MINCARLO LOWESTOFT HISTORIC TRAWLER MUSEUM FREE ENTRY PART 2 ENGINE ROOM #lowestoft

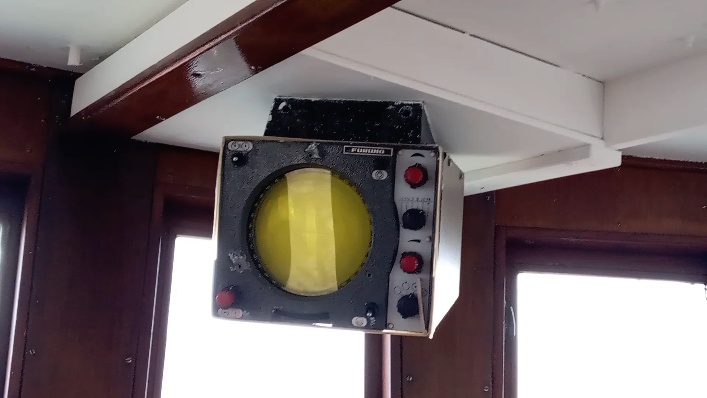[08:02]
So basically, if you put it on free... So that's from here to this... Over here is three miles. And they've got half... What you had, there's a radius ring. It's got no... Half mile radius.